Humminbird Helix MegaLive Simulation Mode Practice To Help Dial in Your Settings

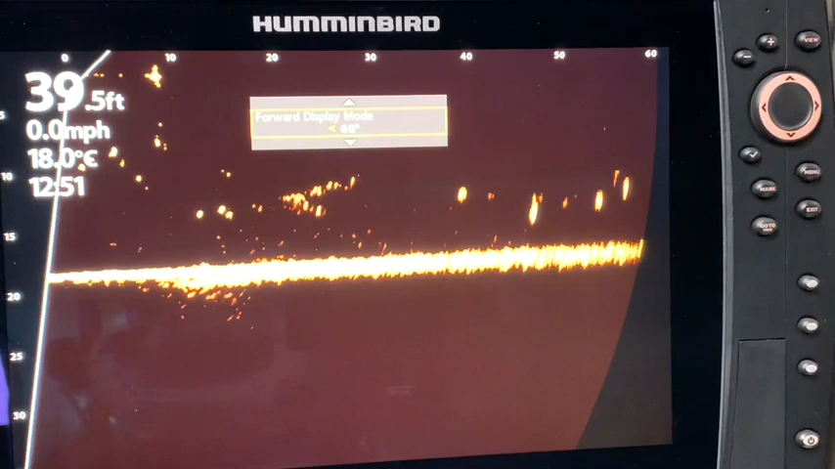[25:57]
On screen: depth 39.5 ft, water 18.0°C, speed 0.0 mph
And similarly, landscape will have an express menu for it as well. You will recall from my earlier video on the install and setup that each click of the Megalive transducer is 10 degrees. So if you start at zero degrees and you go from the D that is marked, then you go four clicks to 40 degrees, that would be the forward display mode, the F that is marked on your transducer.
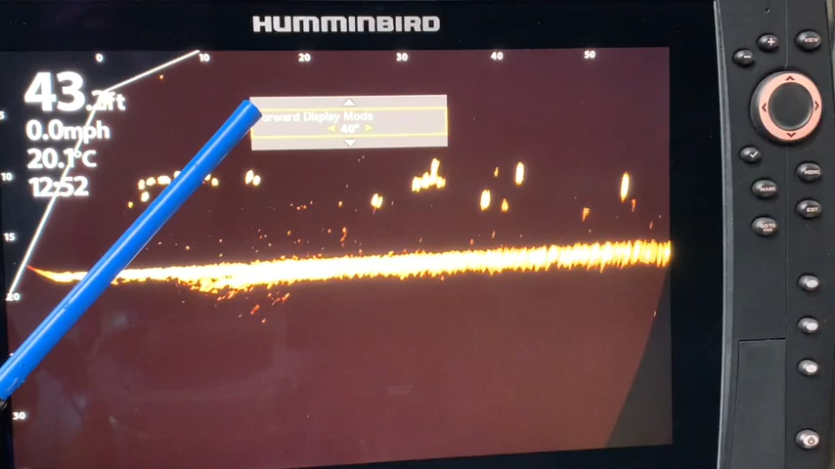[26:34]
On screen: speed 0.0 mph
So if you change out of automatic mode, if you have the transducer set at 40 degrees, make sure that you match the forward display mode to 40 degrees as well.
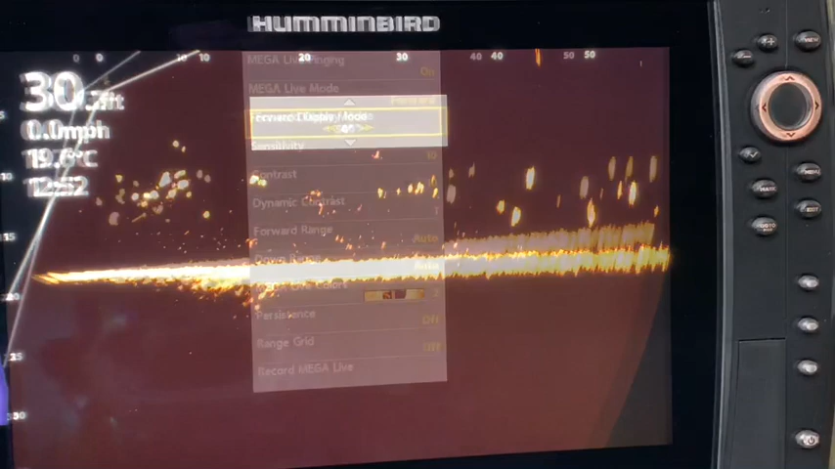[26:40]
In the forward mode, you can see that sensitivity and contrast, the default setting is at 10 and coming down here,
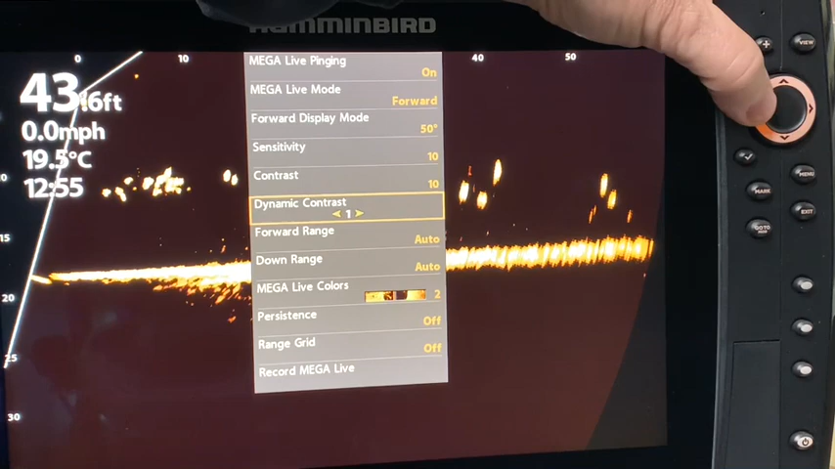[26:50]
On screen: water 19.5°C, speed 0.0 mph
the dynamic contrast just is off there and has a one and two on setting, just like the down.
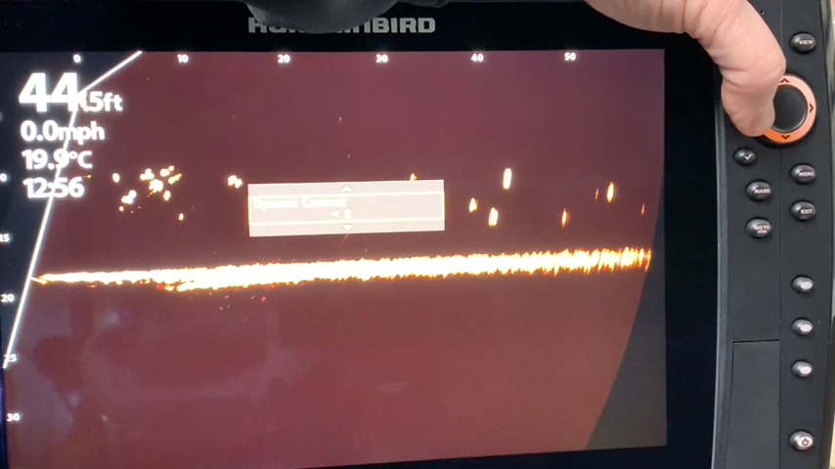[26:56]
On screen: water 19.9°C, speed 0.0 mph
Let's exit out of there, go back to the menu for the express menu. You can see that right now the forward range is set on automatic. So that's the distance out. I can change that. So let's say I wanted to go to,
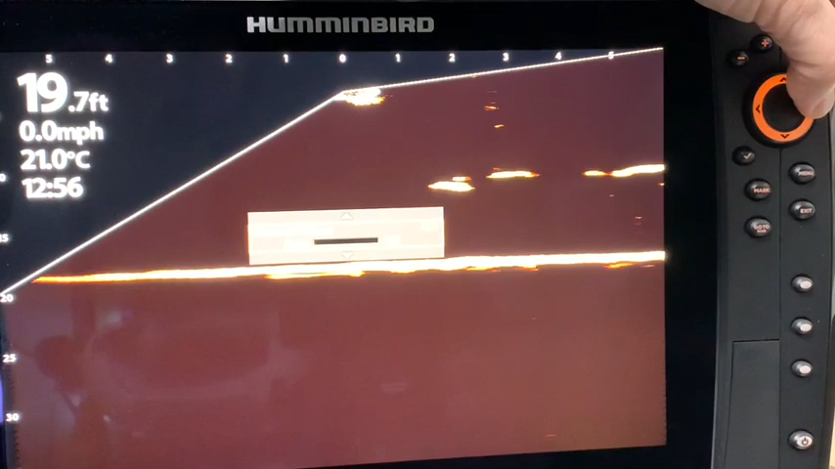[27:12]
On screen: depth 19.7 ft, water 21.0°C, speed 0.0 mph
so it's a 10 now. Let's say I wanted to go to 100 feet just for, whoops, might buy that.
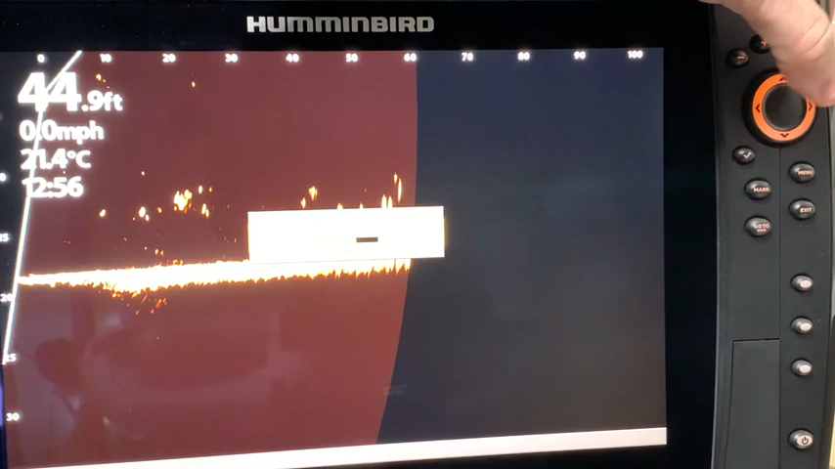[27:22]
On screen: depth 44.9 ft, speed 0.0 mph
And there's 100 feet. So you can see, let's exit out of that so we can see it. And you can see a different perspective there.
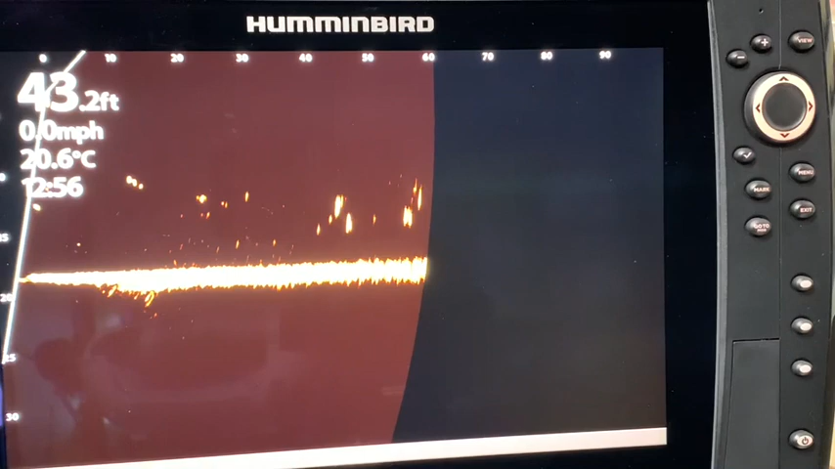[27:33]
On screen: depth 43.2 ft, water 20.6°C, speed 0.0 mph
Like anything else, if you want to get more detail, then you're going to reduce the range. So if I take my menu button and I go now, let's say,
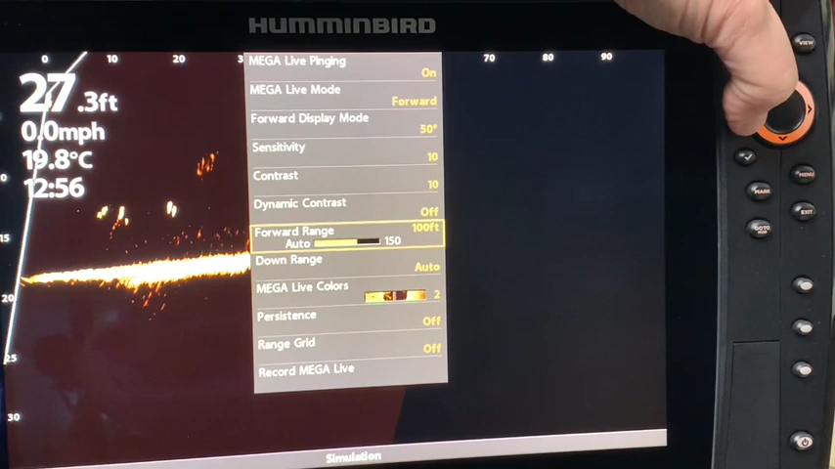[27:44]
On screen: depth 27.3 ft, water 19.8°C, speed 0.0 mph
say I bring that to 40 feet.
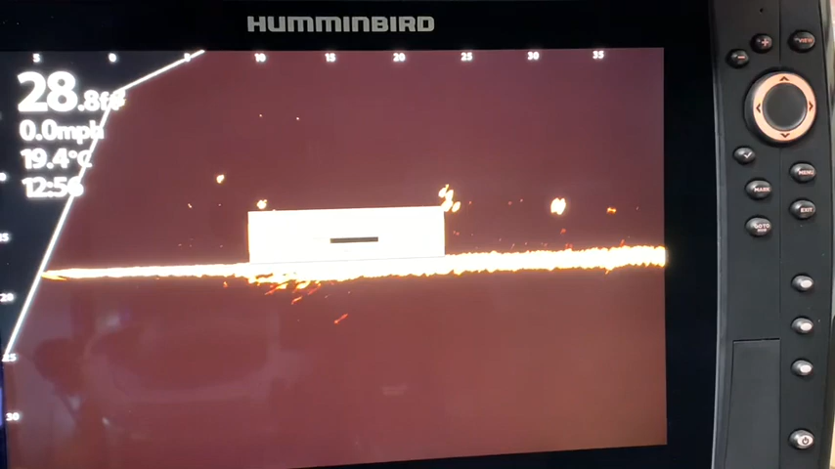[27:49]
On screen: water 19.4°C, speed 0.0 mph
So that is going to, and we'll exit out so you can see it. So now that is going to give me some additional detail in there as well. So there is lots of flexibility as to how you set it. And we can just see the different perspective. We've got the fish swimming around in here. And that's just a quick look at forward mode. Looking at the downrange and forward mode, we can see that we are set at approximately 18 feet here.
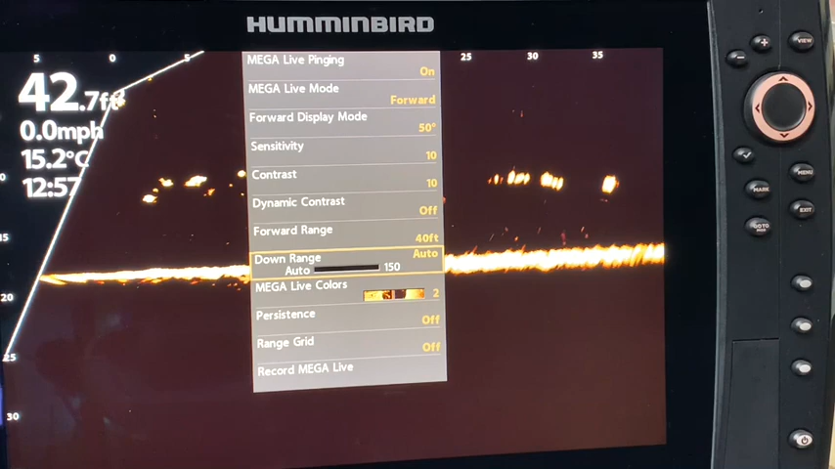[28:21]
On screen: depth 42.7 ft, water 15.2°C, speed 0.0 mph
If I wanted to make this picture look bigger, then I can adjust this. So we are going to go to, I said, 18 feet.
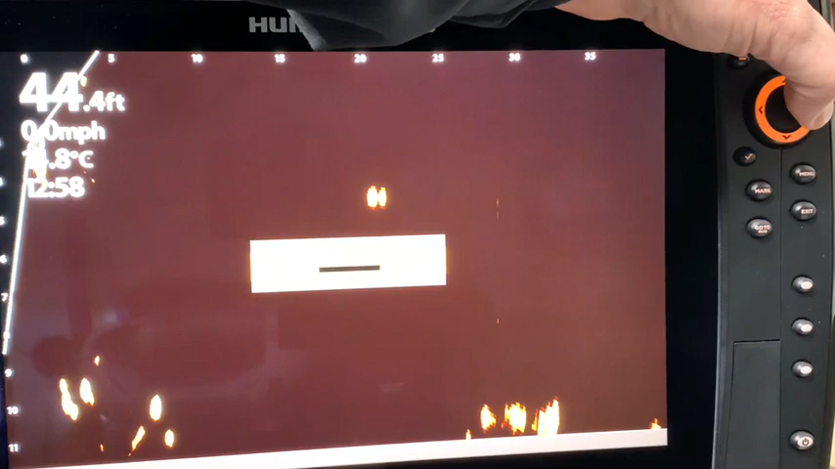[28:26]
On screen: depth 44.4 ft
So let's try 20 feet.
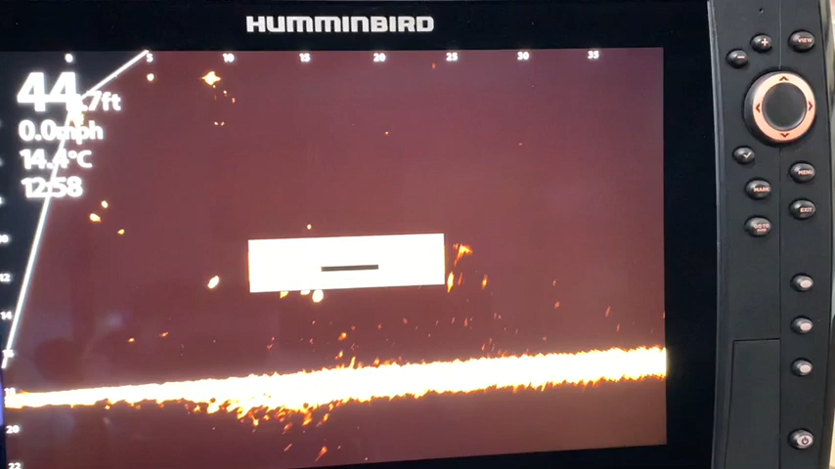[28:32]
On screen: speed 0.0 mph
And now exit out of that. Now we can see a very different perspective. It's a much bigger, broader image.
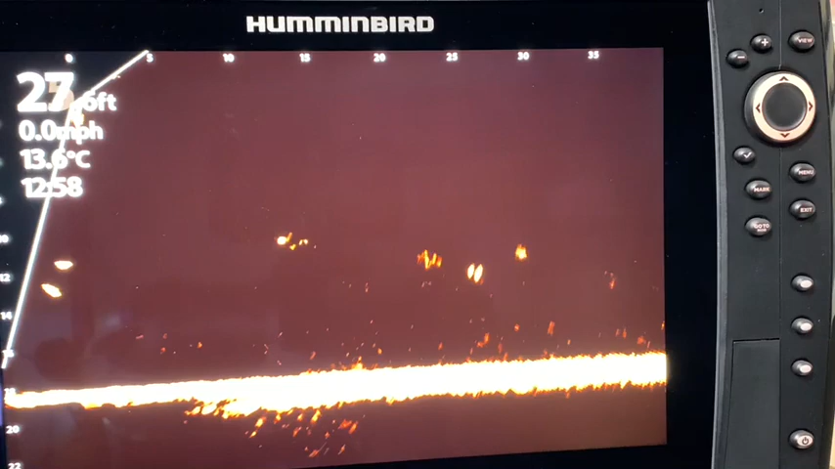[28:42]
On screen: water 13.6°C, speed 0.0 mph
And I like it a whole lot more. I don't like an image that is from here up. If I can get this and maximize it, then I'm always going to try and do that. So right now we see it again. It's at 18 feet. And let's just look at it again. It says I'm at 20 feet.
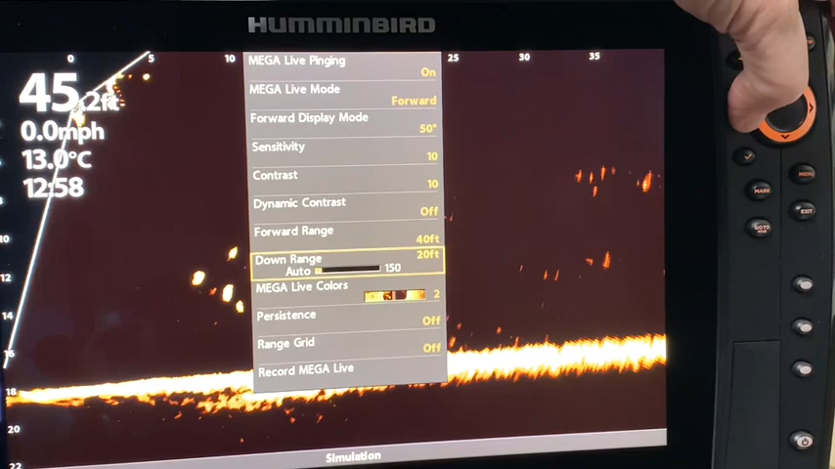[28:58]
On screen: depth 45.2 ft, water 13.0°C, speed 0.0 mph
And this is where you really kind of get dialing it in.
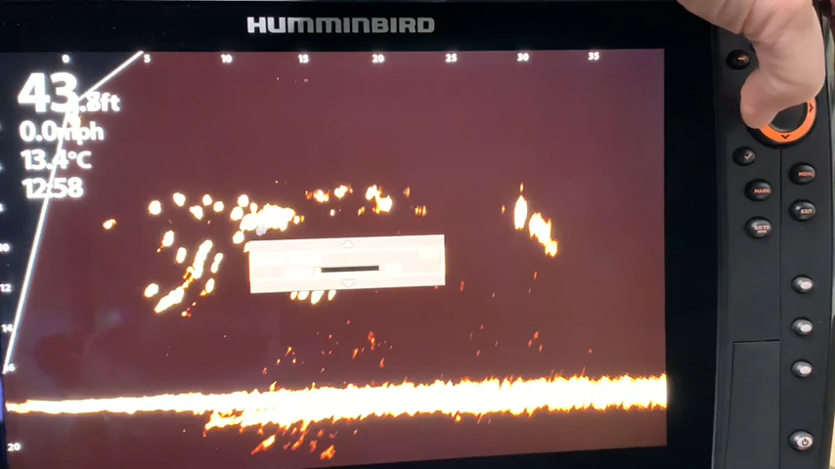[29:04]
On screen: water 13.4°C
And now I'm at 19, 18.
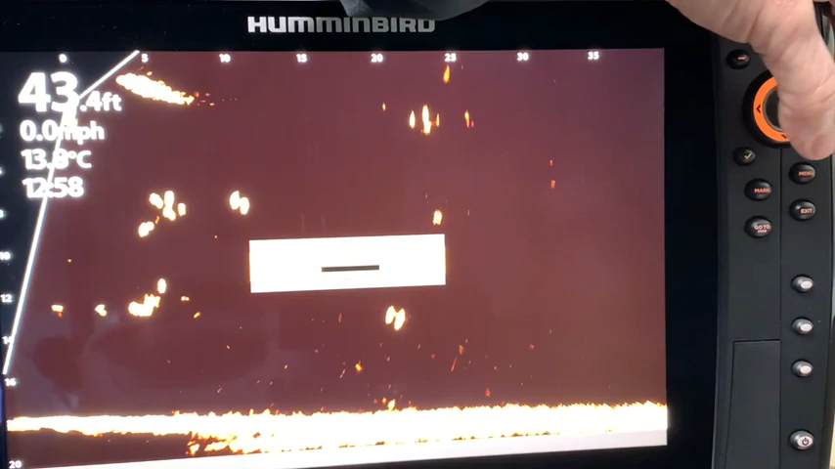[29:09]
On screen: depth 43.4 ft
So let's leave it at 18. It seems to be showing us the bottom there. So we exit out of it. And the picture is just simply bigger and better.